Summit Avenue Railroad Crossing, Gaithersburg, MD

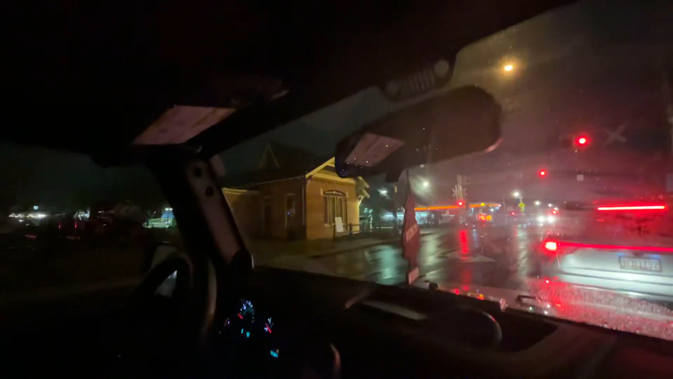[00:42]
We finally got our first train. This is our this is our train for today and this is definitely one train. I like that. That came from the lane. This is our train for today. This is our train for today. Engine 87 leading. This is this is the release. Here is mark 87. Charger. Siemens Charger. Let's do it. I like that horn too. Do you like that horn?